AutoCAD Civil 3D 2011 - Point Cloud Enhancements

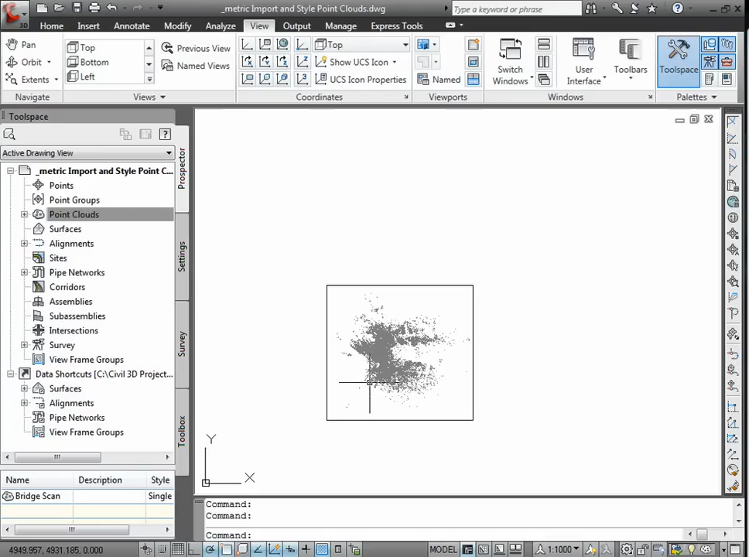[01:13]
And creating a point cloud using the source file takes a bit longer, but you can continue working in the drawing while the point cloud process is in the background.
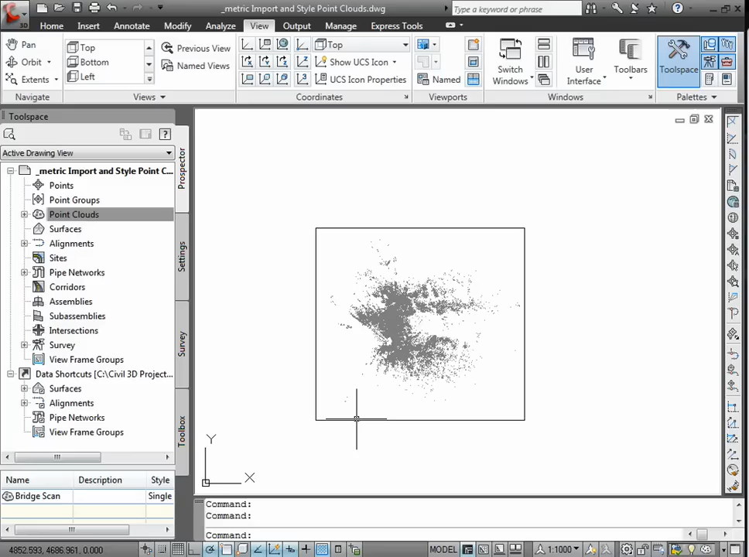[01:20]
A notification message will appear when that point cloud has been created. Now styles can be applied to view the point cloud in a manner that conveys information to the designer.
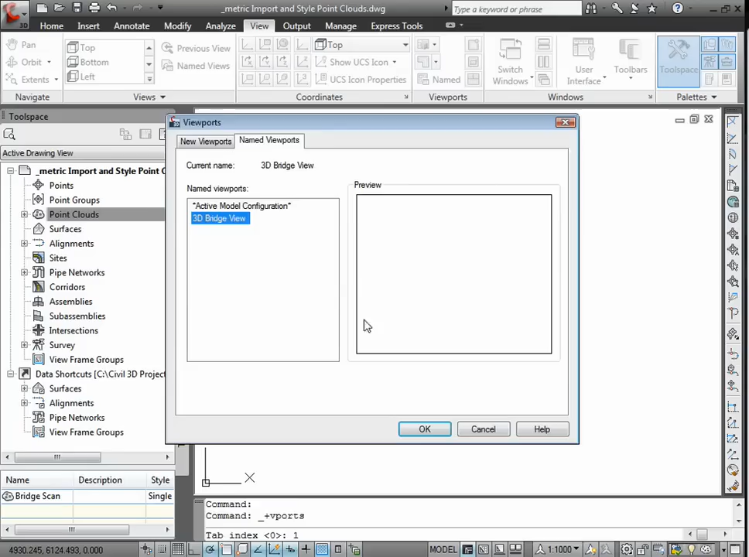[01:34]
So we'll take a look at a 3D view of our data.
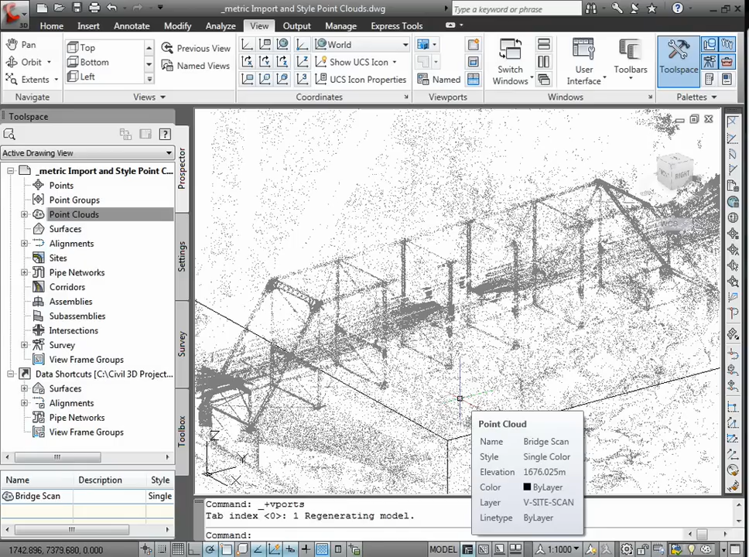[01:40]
Now since we need to maintain a minimum clearance of 75 meters between the road and the bridge, we're going to use a point cloud style that shows elevation ranges.
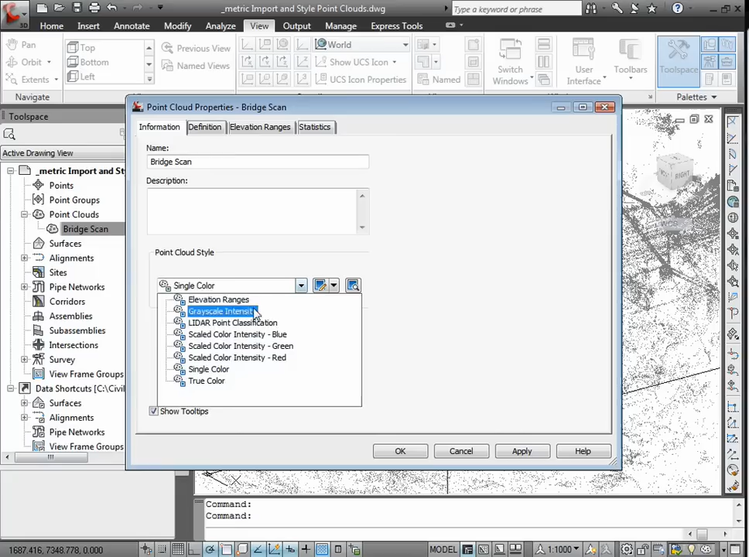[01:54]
So we're going to change our style to elevation ranges, and we'll set our ranges up just to have two ranges.
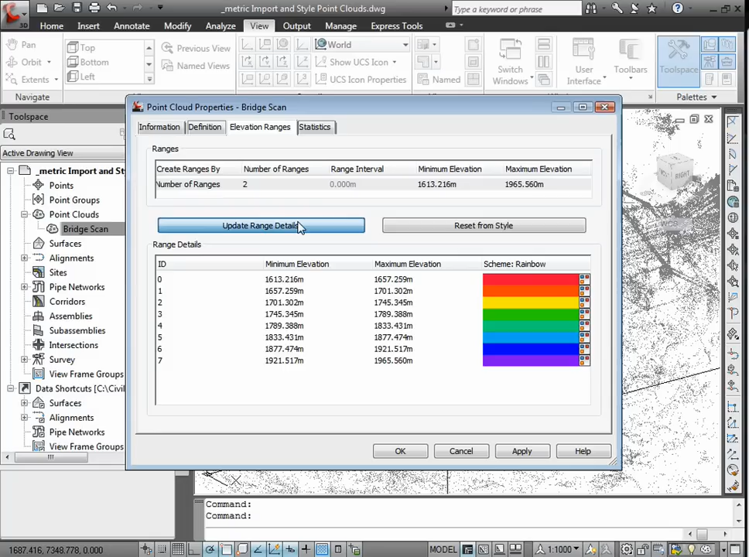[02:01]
So this is going to help us to identify potential problems that we need to address in the final design. So the elevation at the crown of the road under the bridge was provided to be 1615 meters. Now to visually inspect whether a minimum clearance of 75 meters will be maintained, the maximum elevation of that first range will be set to 1690, which is 1615 plus 75.
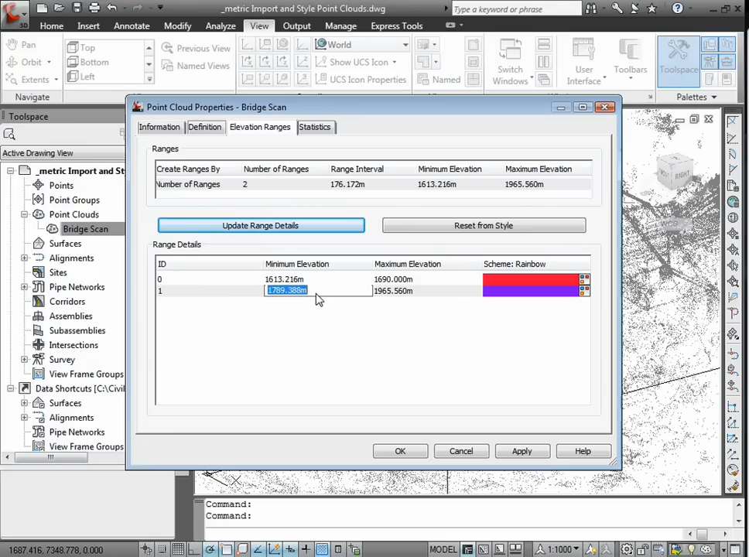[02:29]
And this is also then going to be the minimum range, or the minimum for the second range. So using a visual evaluation of the point cloud, it does appear that minimum clearance requirements will be met.